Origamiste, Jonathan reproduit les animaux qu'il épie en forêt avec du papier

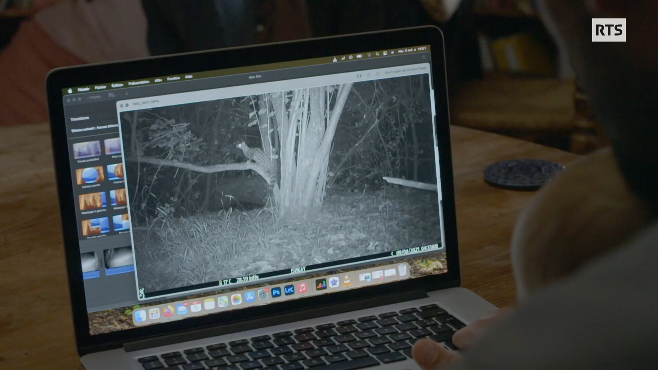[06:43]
La jeunette. Elle va sauter dans l'arbre. Elle sait pas trop par où passer. Hop.